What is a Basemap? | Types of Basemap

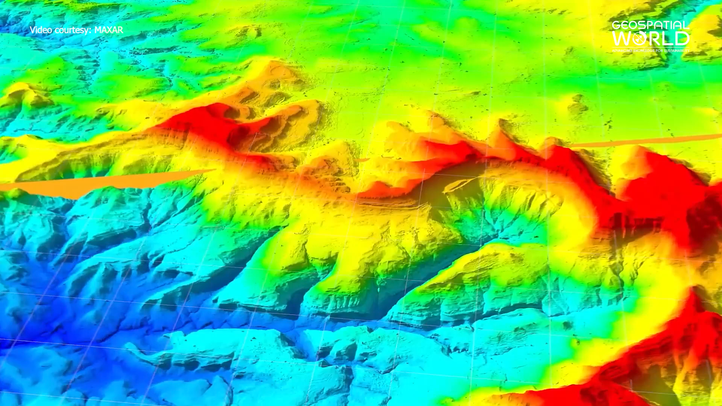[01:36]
A digital elevation model, also known as a DEM, represents the bare ground topographic surface surface of the Earth,